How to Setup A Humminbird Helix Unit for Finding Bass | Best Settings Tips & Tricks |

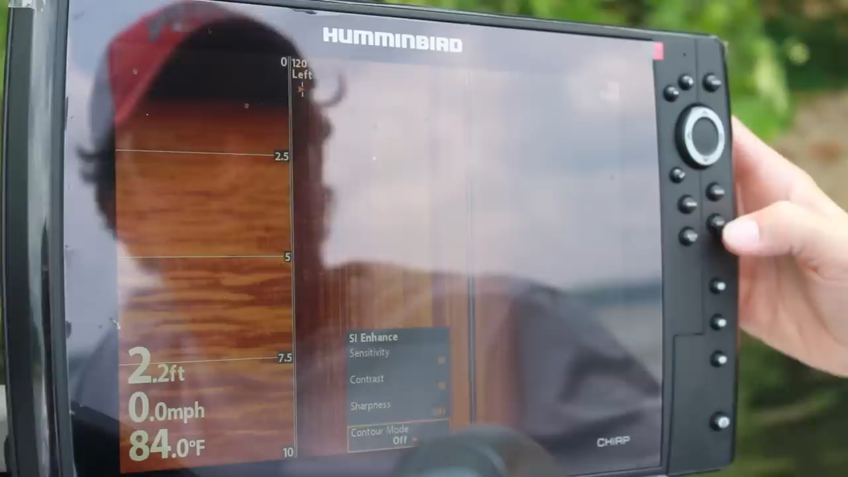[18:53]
On screen: depth 2.2 ft, water 84.0°F, speed 0.0 mph
Okay, and then you'll see again, because we're in very shallow water, you don't see that, but you'll see the black part being the water column underneath the boat.
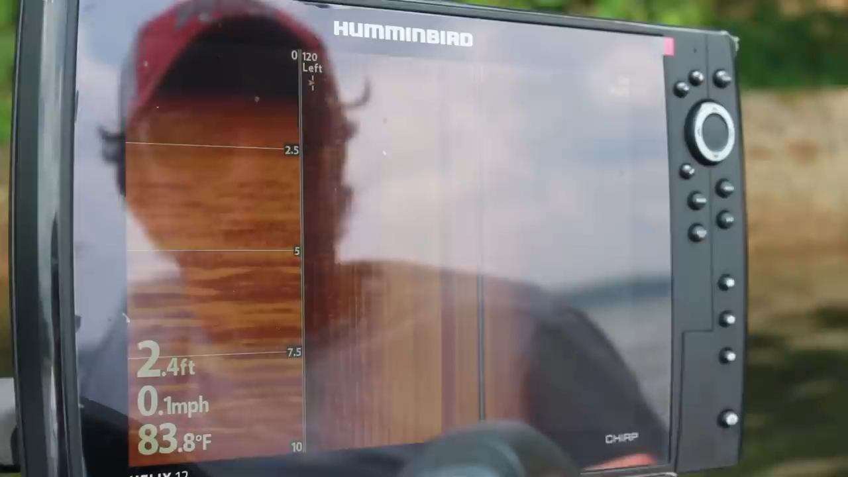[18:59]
On screen: depth 2.4 ft, water 83.8°F, speed 0.1 mph
Okay, colors.
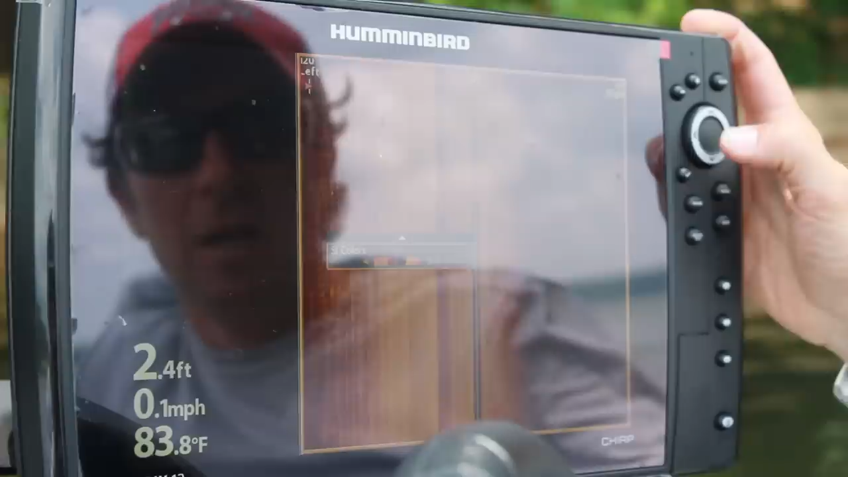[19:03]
On screen: depth 2.4 ft, water 83.8°F, speed 0.1 mph
I keep this very simple. On the Humminbird units, I really like to use Amber 1 on really bright sunny days.
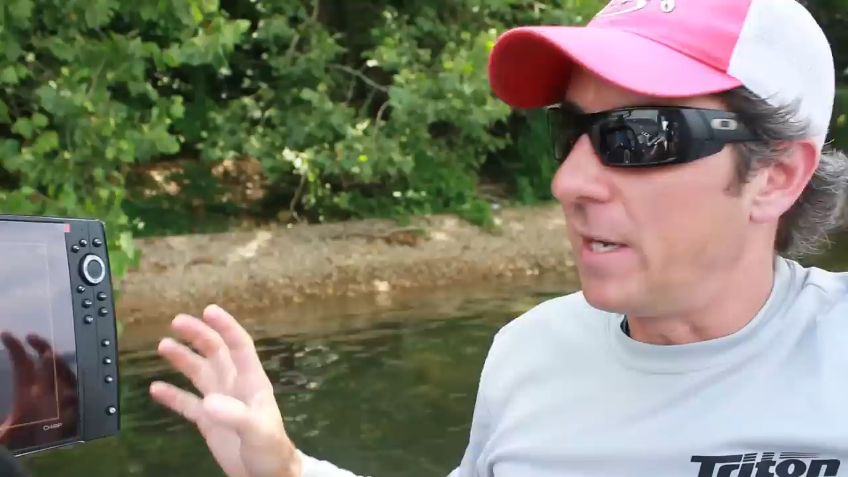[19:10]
And I will use brown on real cloudy days.
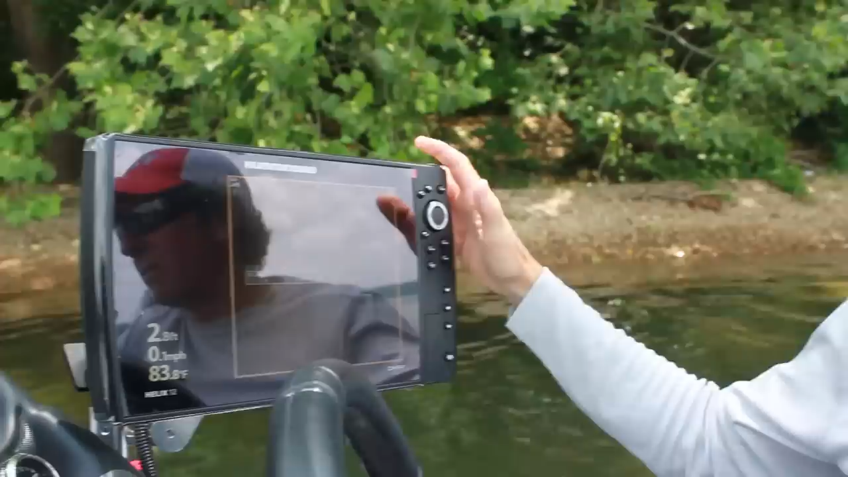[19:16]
Brown shows fish really well. And again, we're in very shallow water, so we're not seeing this.
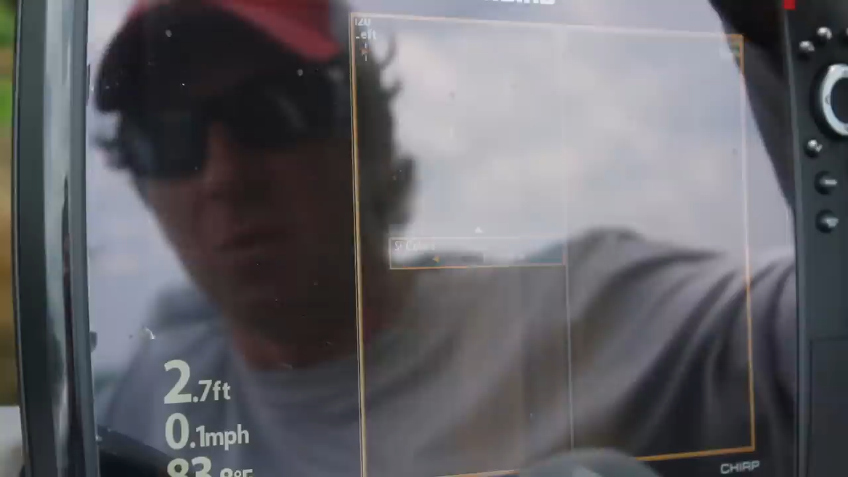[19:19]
On screen: depth 2.7 ft, speed 0.1 mph
But brown shows fish very, very well. But when it's bright and sunny, it's harder to see.
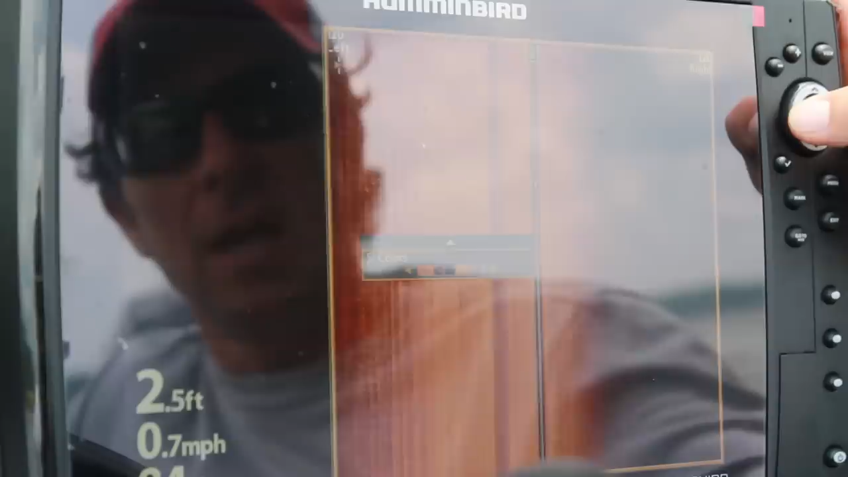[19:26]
On screen: depth 2.5 ft, speed 0.7 mph
Amber 1 is number 2, the number 2 default on the Humminbird.
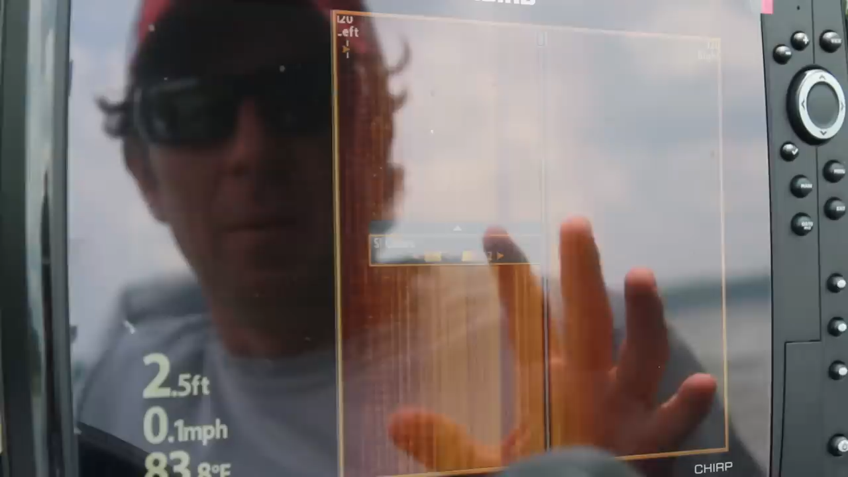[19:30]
On screen: depth 2.5 ft, speed 0.1 mph
I like Amber 1 for most conditions. Blue is okay also.
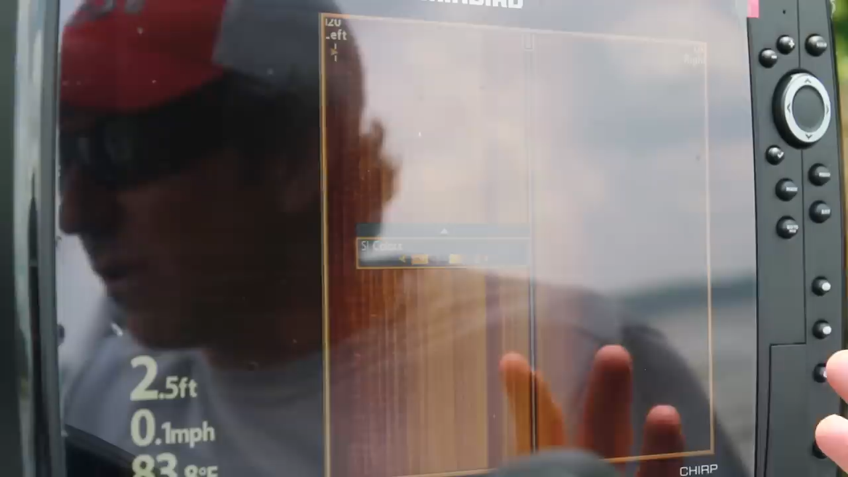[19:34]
On screen: depth 2.5 ft, speed 0.1 mph
A lot of guys use blue. My personal preference is for Amber 1, which is number 2 on here.
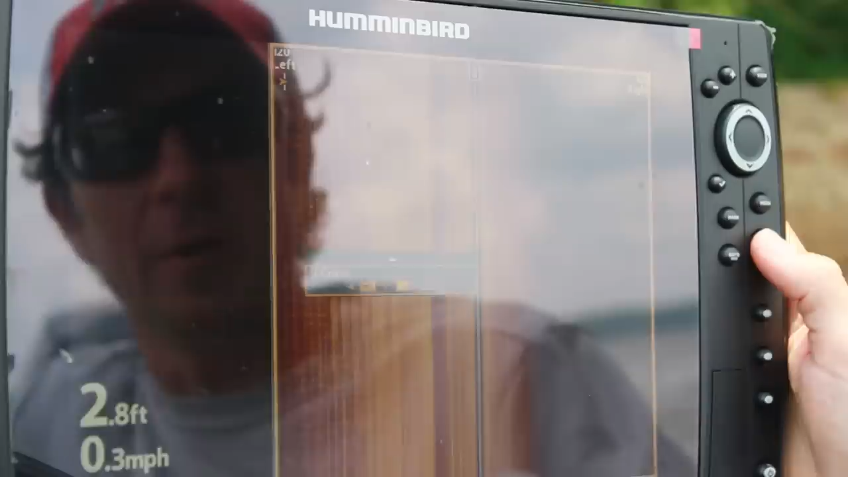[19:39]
On screen: depth 2.8 ft, speed 0.3 mph
Okay, last tweak we're going to do to our side imaging.
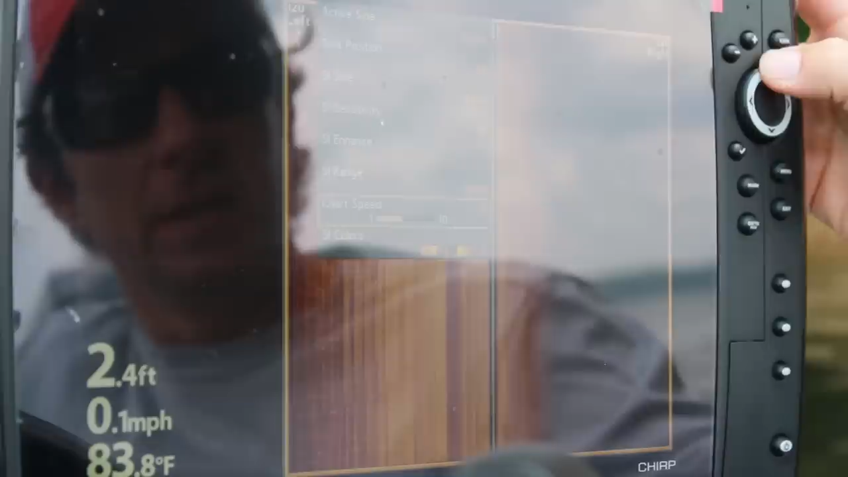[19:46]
On screen: depth 2.4 ft, water 83.8°F, speed 0.1 mph
Let's look at the range. The default comes at 120 feet.
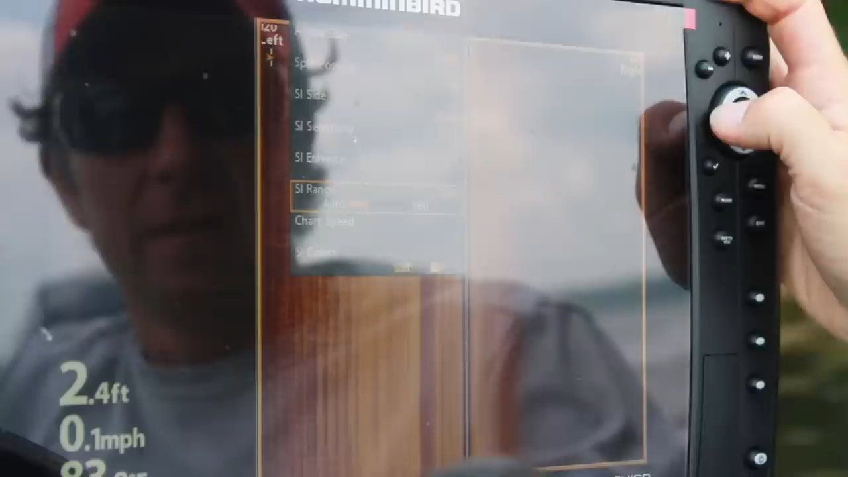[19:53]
On screen: depth 2.4 ft, speed 0.1 mph
That's 120 feet to either side of the boat. If you were looking for a bass that is, let's say he's a foot long, that means on one side of the boat, he's going to be 1 120th of the size of this window.